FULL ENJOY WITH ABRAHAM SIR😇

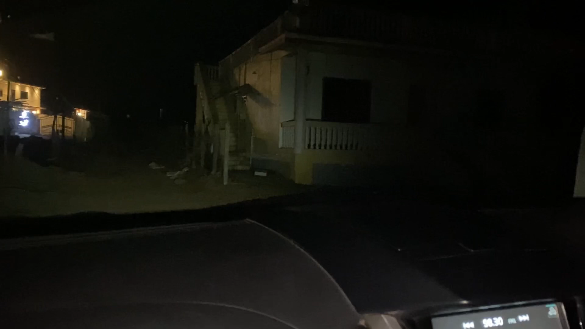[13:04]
लेकिन ऐसा लग रहा है कि ये भूतिया बंगला है, कुछ उसमें लाइट वगैरह कुछ आई नहीं।